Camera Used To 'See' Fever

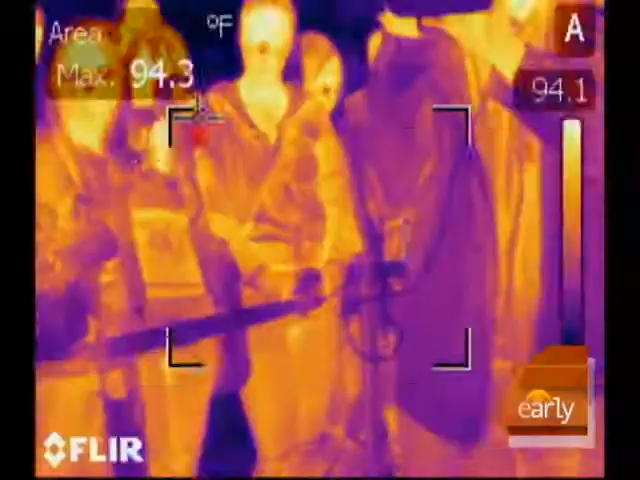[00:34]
On screen: max 94.3°F
Not only look at the thermal pattern,
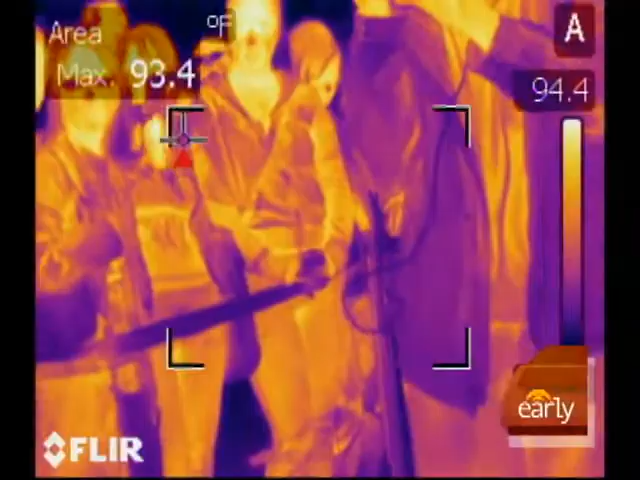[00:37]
On screen: max 93.4°F
but actually measure the temperature and try to get some type of quantitative idea, is this person elevated versus the population of people that just came through.
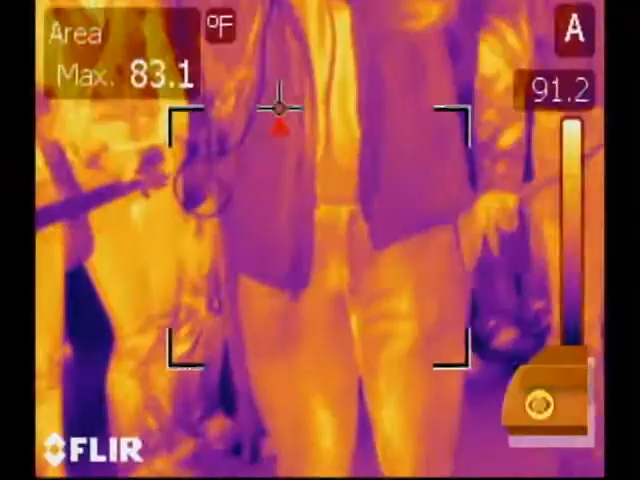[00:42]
On screen: max 83.1°F
Okay. So let's show an example of someone who might stand out. We've given this young lady here a heating pad, so she should, that should be detected by the camera, right? Yeah.
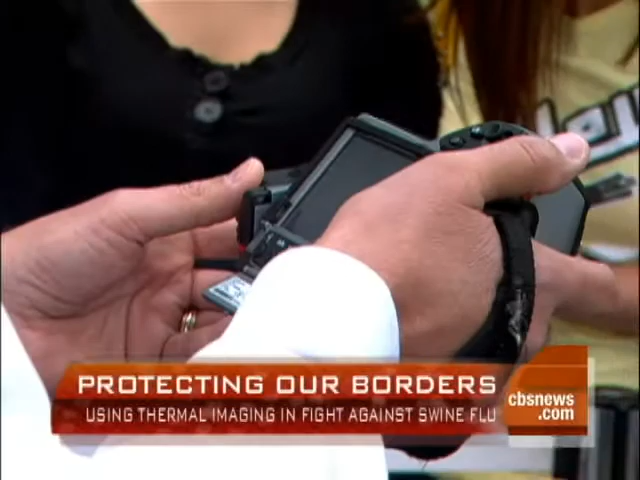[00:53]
As I pan across, you know, we're going to look at people and as you can see, we can't look at, you know, through glasses.
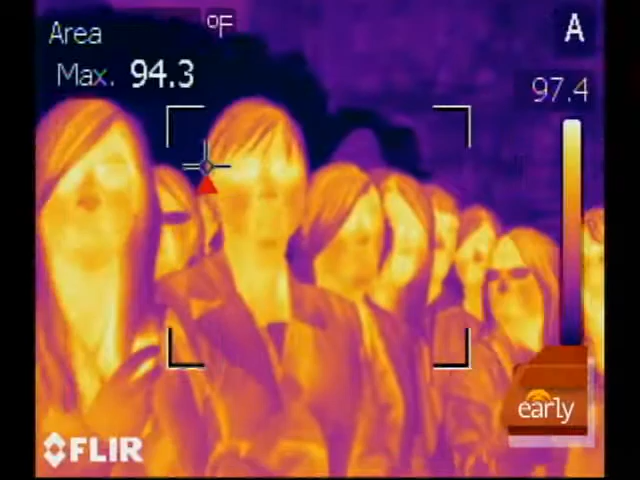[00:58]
On screen: max 94.3°F, scale top 97.4°F
But as the spot jumps around the screen, as we come over, we'll find that little heating pad in her hand. And there it went up to 98.6.
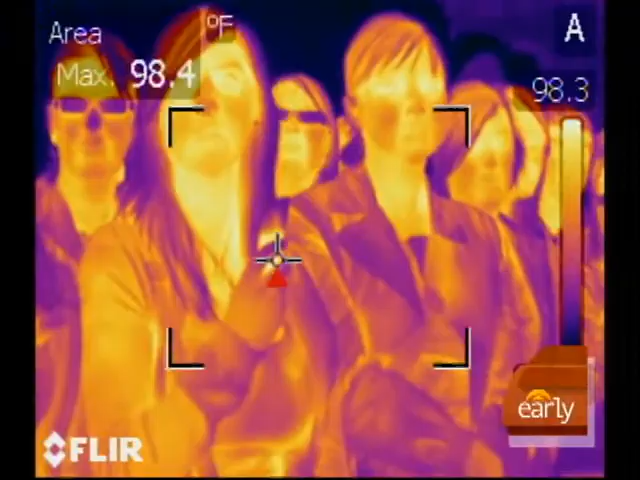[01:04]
On screen: max 98.4°F
Exactly.
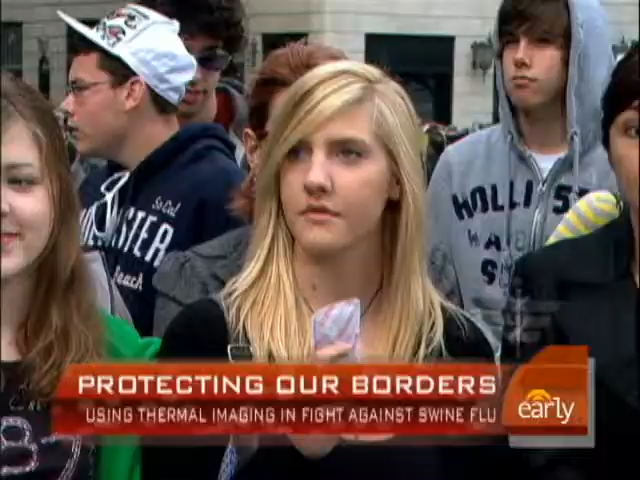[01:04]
So that extreme jump is what you're looking for. Absolutely. These gross differences in temperature amongst the population. So they would stop this person. They would say, where have you been? They'll see if she has a fever. But they can't, if somebody has swine flu but doesn't show symptoms yet, it wouldn't never detect that.
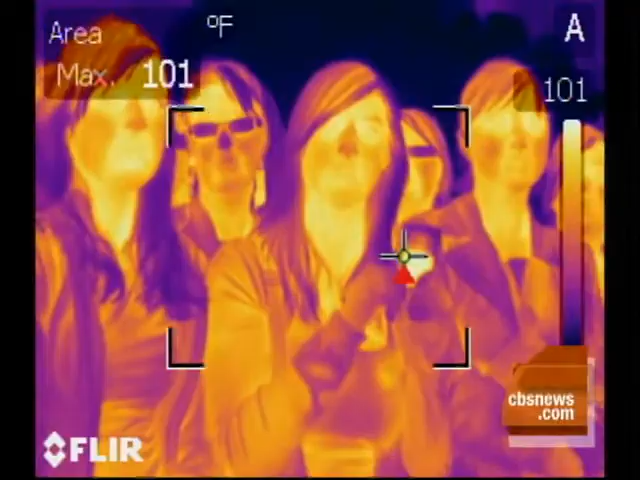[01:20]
On screen: max 101°F
Absolutely. I mean, again, we're looking for these temperature differentials amongst a whole crowd of people. So we can do further investigation.